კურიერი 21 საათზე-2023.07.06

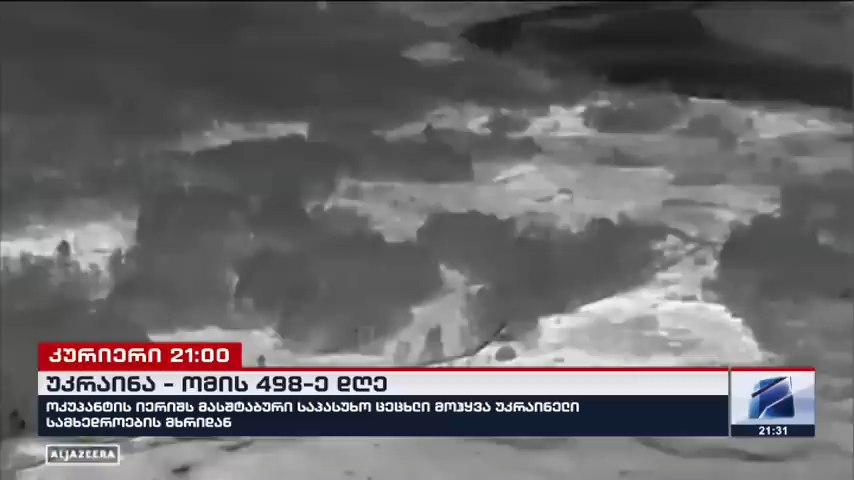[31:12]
განადგურებულია საბრძოლო მასალის ორი საცავი, საარტილერიო სისტემები და მძიმე ტექნიკა.